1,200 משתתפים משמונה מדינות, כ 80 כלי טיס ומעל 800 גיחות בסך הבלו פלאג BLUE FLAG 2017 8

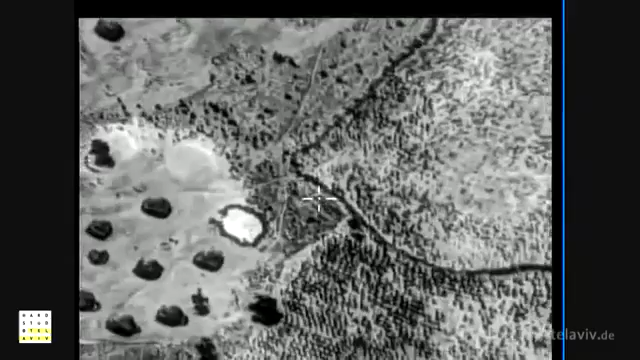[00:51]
Wie schon das Vorgängermodell Heron 1 soll auch die neue Drohne nur der Aufklärung und Sicherung von Militäreinsätzen in Mali und Afghanistan dienen.
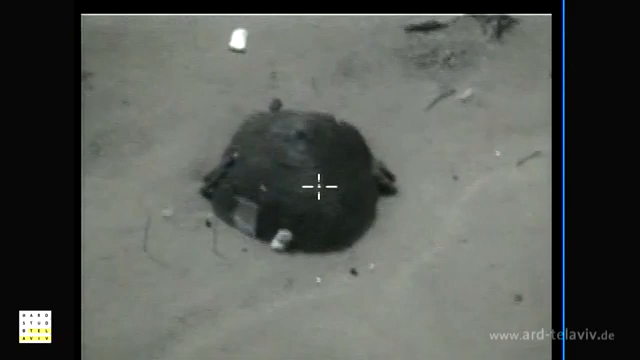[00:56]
Die Elektronik der Heron-TP kann aus 20 Kilometern Entfernung ein Nummernschild erkennen.